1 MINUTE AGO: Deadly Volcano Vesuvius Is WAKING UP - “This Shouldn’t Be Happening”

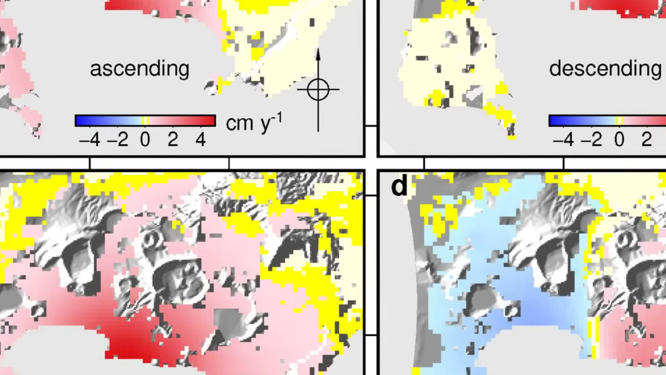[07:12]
This long-term subsidence matches the pattern seen since the 1950s,